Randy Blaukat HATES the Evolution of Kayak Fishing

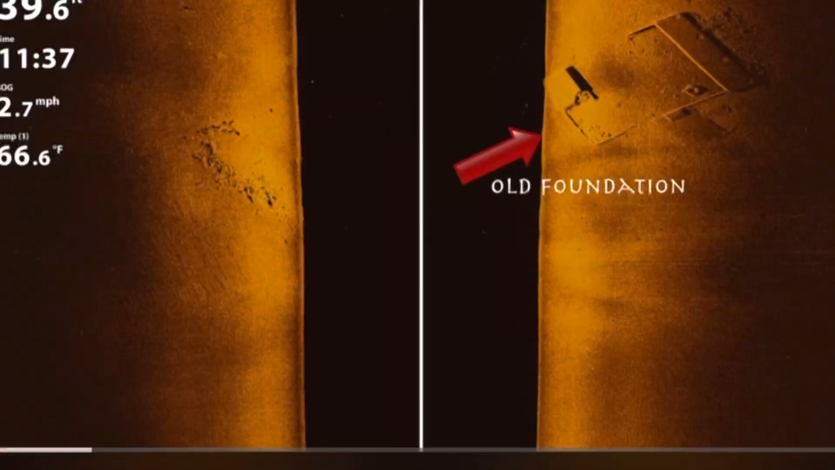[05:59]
On screen: water 66.6°F
the bottom of the lake let's call it 80 feet each way so you're making
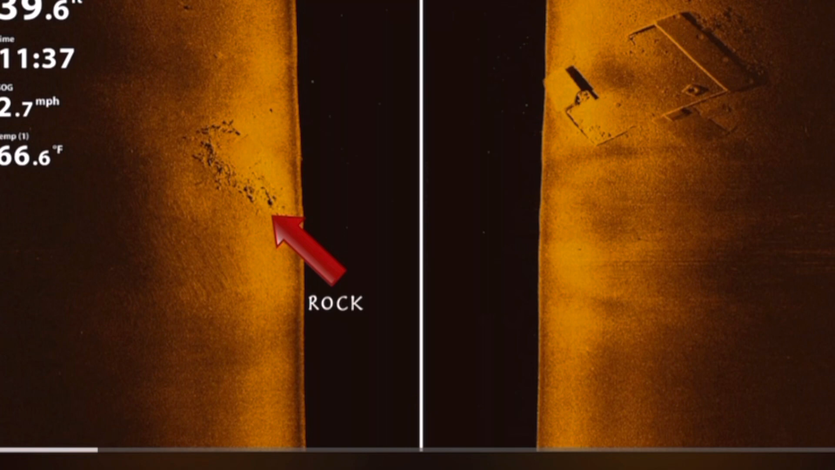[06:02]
On screen: water 66.6°F
160 foot path from the center of your boat to to scan for structure scan for fish scan for